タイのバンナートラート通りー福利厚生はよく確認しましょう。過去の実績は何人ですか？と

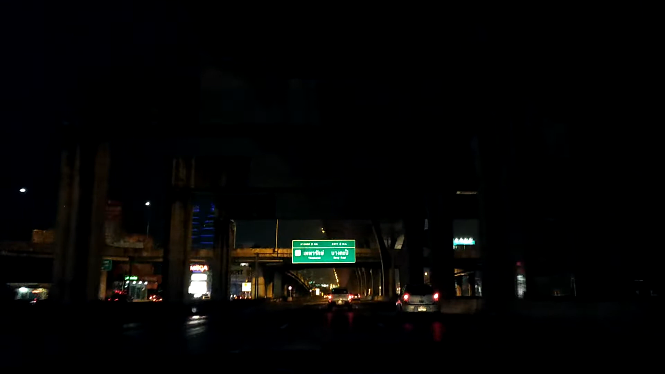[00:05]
私はですね、今バンナートラットという通りを
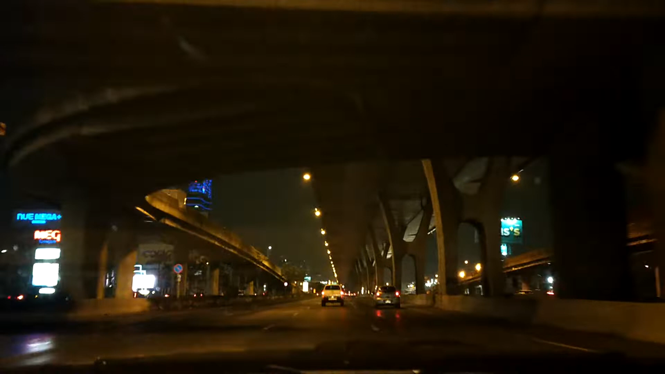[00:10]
市内中心部に向かって走っているところになります特にね、単なる思いつきで撮影を始めたんですけれども夜景を撮影していないなと最近思ったのでぜひご覧いただければと思いますすみません、マスクしているので外しますすみません